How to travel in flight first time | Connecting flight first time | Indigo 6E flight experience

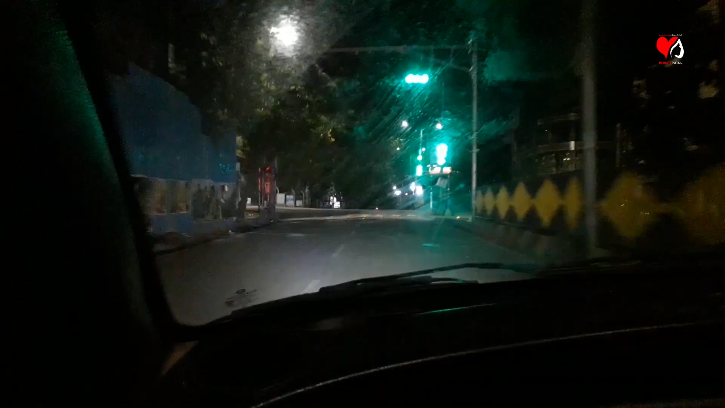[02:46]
अर्ली मॉर्निंग पे निकलने से एक ही फायदा रहता है, कोई सिग्नल नहीं, ट्रैफिक नहीं, ऑल रोड्स आर क्लियर।
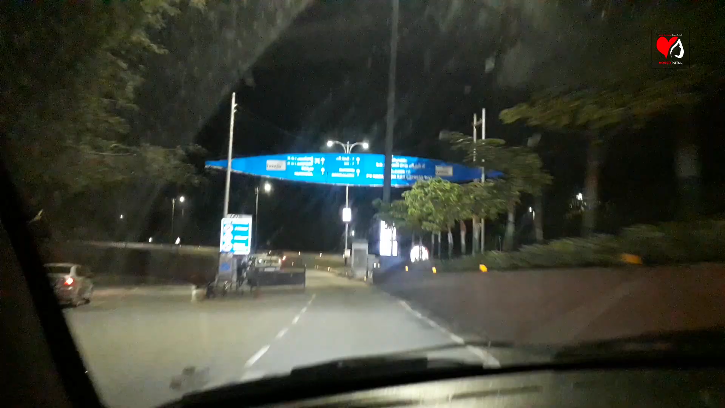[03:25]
तो ये वाला फ्लाईओवर है 13 किलोमीटर का, इंडिया लॉन्गेस्ट फ्लाईओवर।
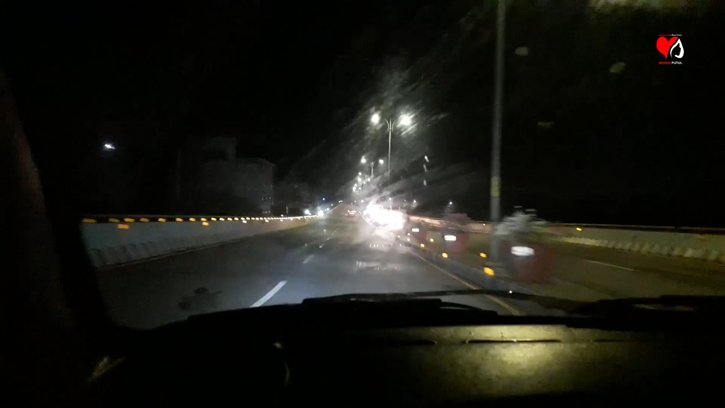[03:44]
तो इस फ्लाईओवर में बाइक्स अलाउड नहीं है, ओनली 4-व्हीलर, बस ऑटो भी नहीं चलता, कैब्स चलता है।
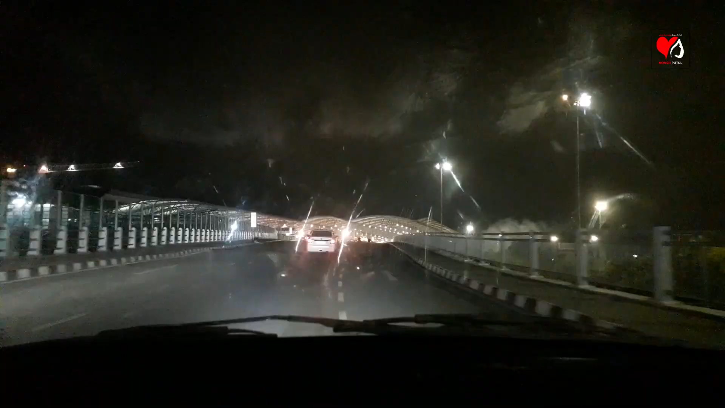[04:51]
ऑलमोस्ट हम लोग एयरपोर्ट आ चुके हैं, राजीव गांधी इंटरनेशनल एयरपोर्ट शमशाबाद।